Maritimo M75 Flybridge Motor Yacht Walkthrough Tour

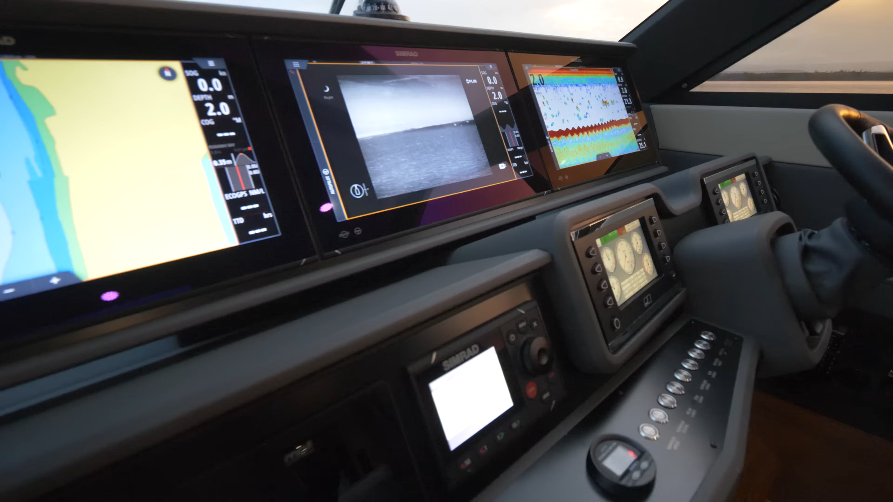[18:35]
With triple 22 inch displays that you see here, there's uninterrupted sight lines down to the bow from any seated position.